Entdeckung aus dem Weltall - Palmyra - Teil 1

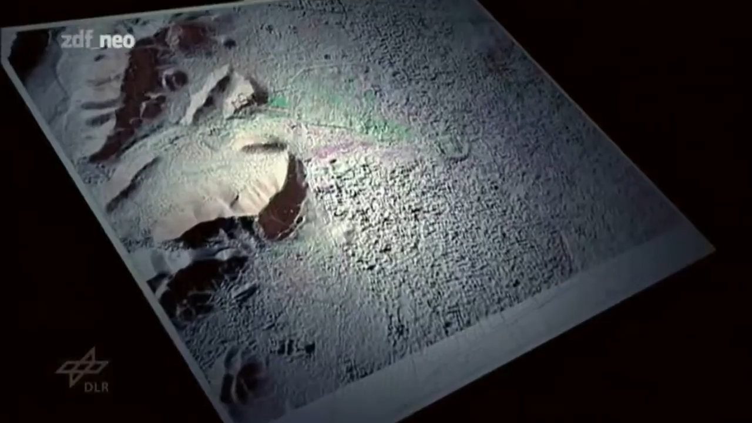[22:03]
Die Schatzkarte offenbart die Konturen einer dichten Ansammlung von Gebäuden und Straßen. Kein Zweifel.
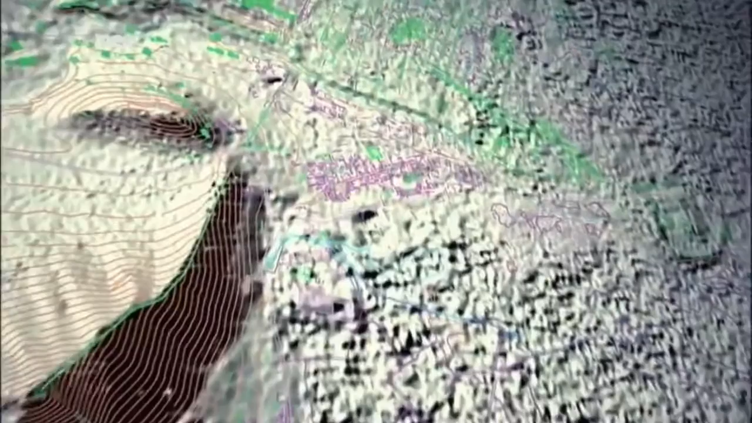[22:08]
Unterm Wüstensand liegt die verschollene Stadt. Das alte Palmyra.
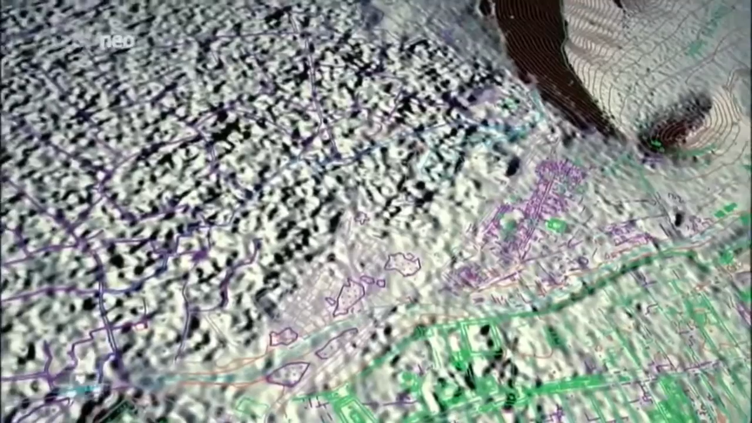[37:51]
Im Vergleich zu den geraden Linien der Straßenzüge und den klar angeordneten Bauwerken im grün markierten Bereich,
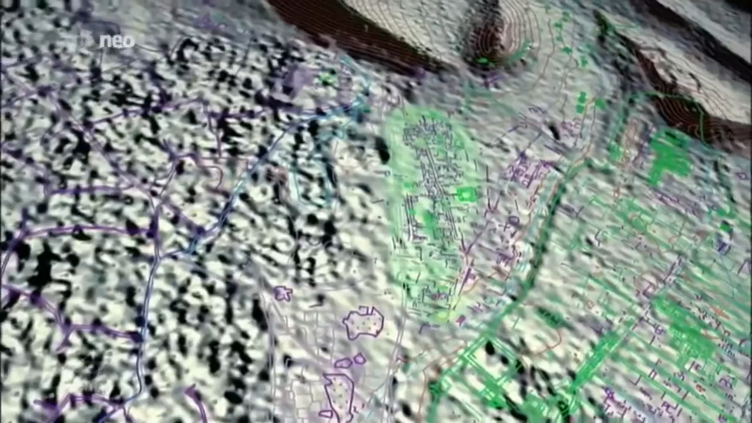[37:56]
zeigt sich das rot markierte Gebiet als völliges Chaos.
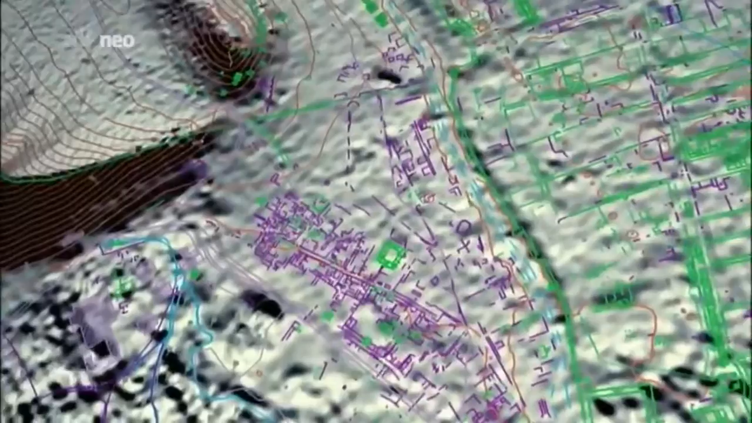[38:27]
Die Karte offenbart Reste von Häusern, die von reißenden Fluten umgeworfen und wie Pappkartons zusammengedrückt wurden.